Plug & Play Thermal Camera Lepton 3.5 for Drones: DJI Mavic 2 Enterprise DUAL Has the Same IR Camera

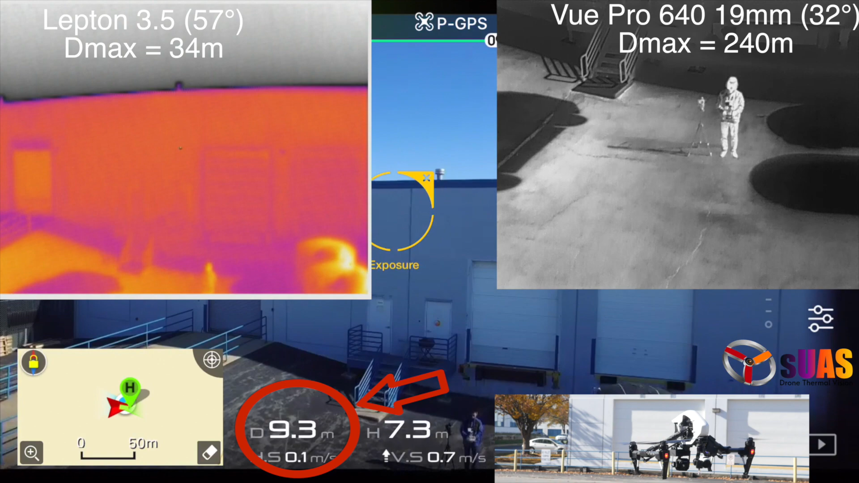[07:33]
And here we are outdoor testing out our theory. Everything is just an approximation and it depends on situations, of course. But we want to, we hope to provide you with real sense of what's going on.
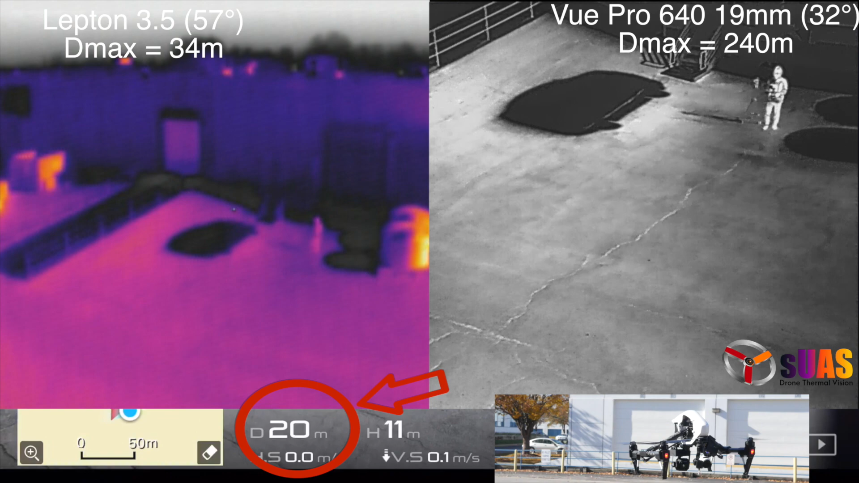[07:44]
And a DMAX calculated using the formula for a Laptop is about 34 meters.
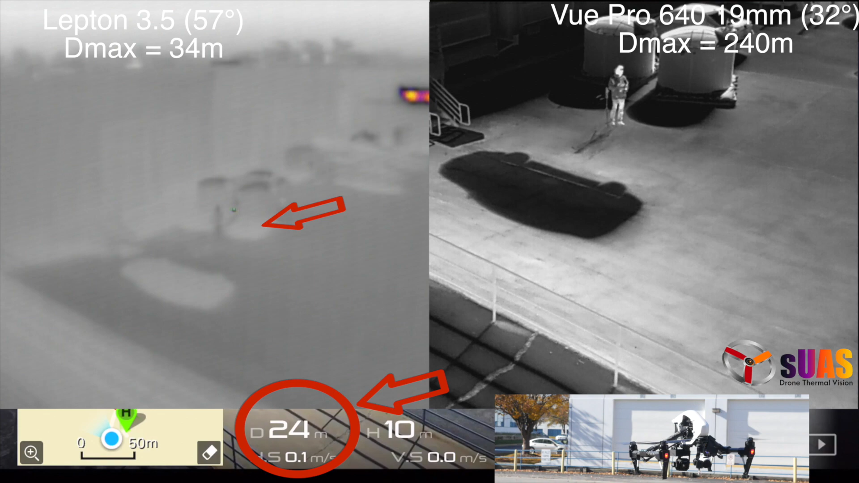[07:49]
And in fact, within 24 meters, you can see a person pretty well on the Laptop side. But if you go twice as much distance, you don't see that person anymore.
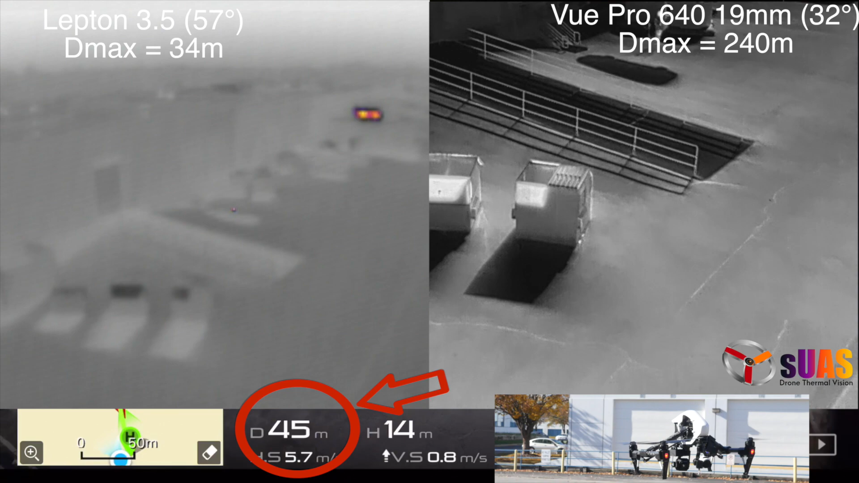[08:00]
But on a Filivu Pro, of course, DMAX is much larger, as you can see well, of course.
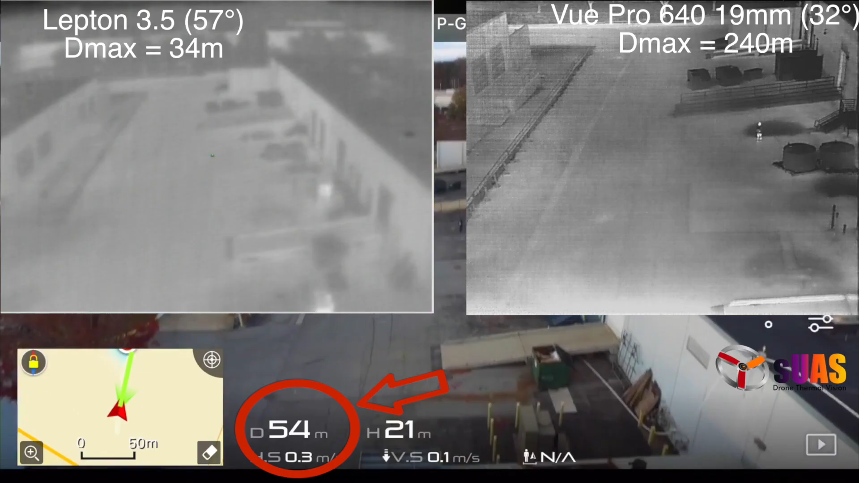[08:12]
And you can see at different angles here, you know, if you reduce the distance to about the theoretical range of 34 meters, like right here, you can start to see that person on Laptop side. And here we're testing a VWAR Boson 220 with a theoretical DMAX of about 100 meters.
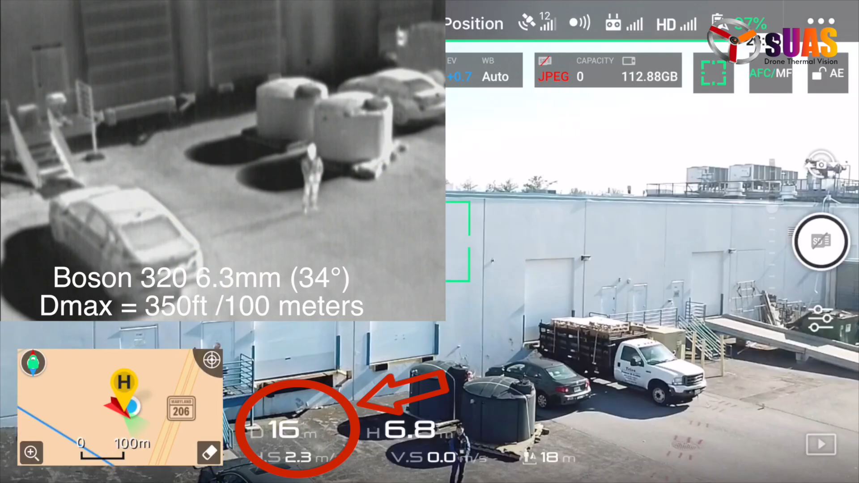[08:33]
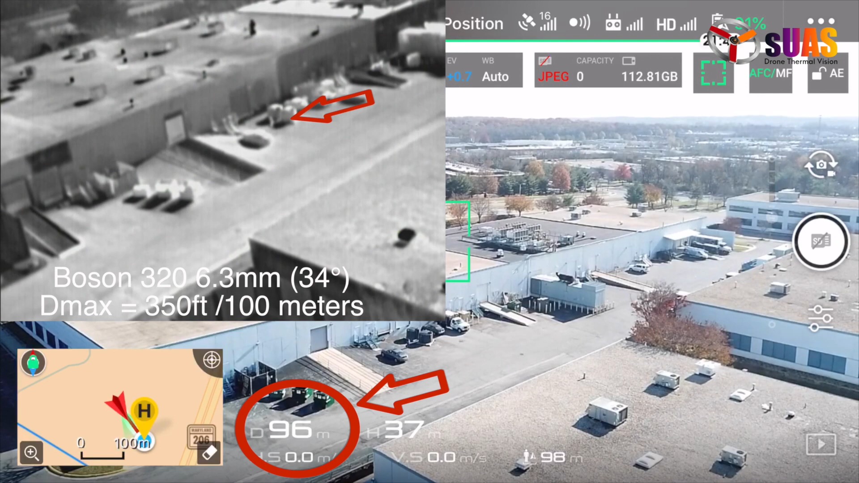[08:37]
It turns out, within this clip, that that is the borderline to detect the person, just as the theory predicts.
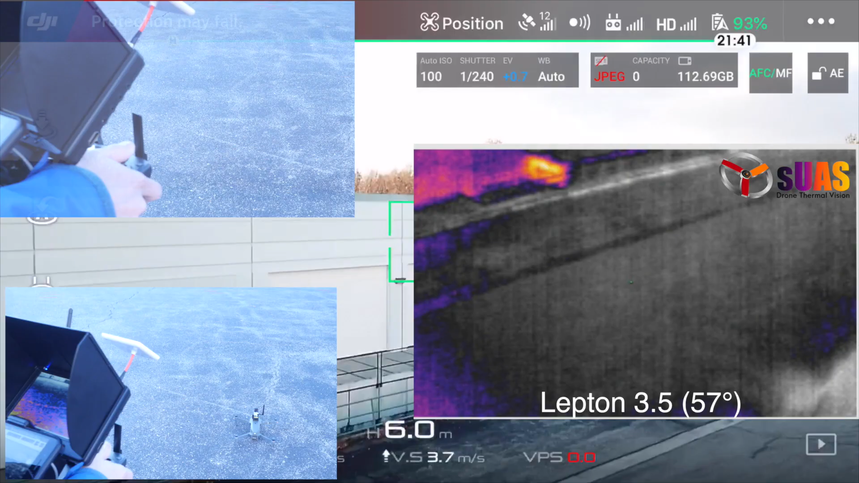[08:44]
And here are some of the outdoor tests for range.
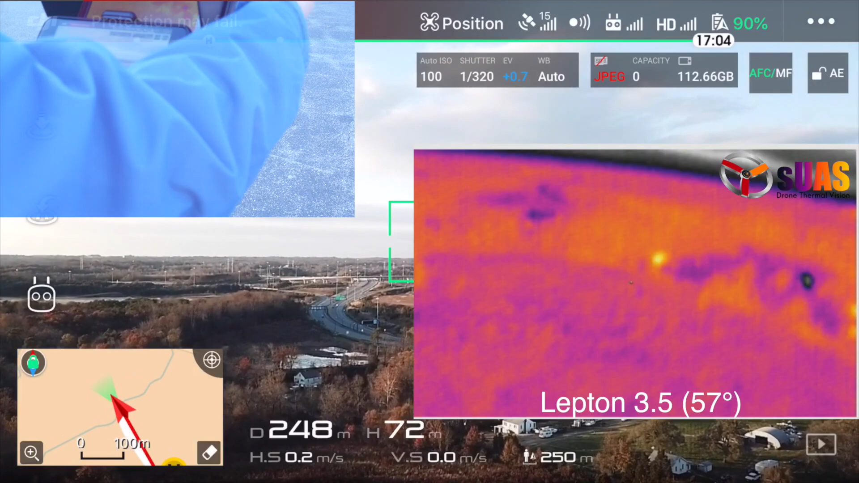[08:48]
You can see we flew it about 400 meters away. But in fact, in theory, in practice,
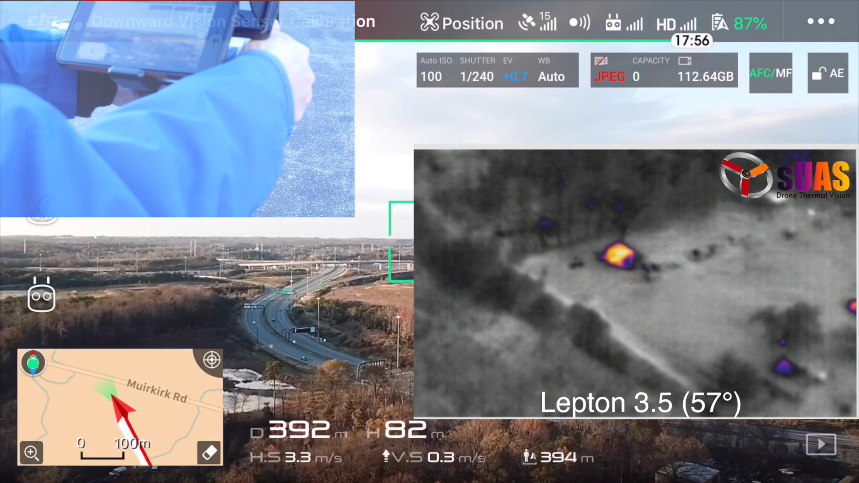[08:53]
you can fly a little more than that, maybe twice as much in distance.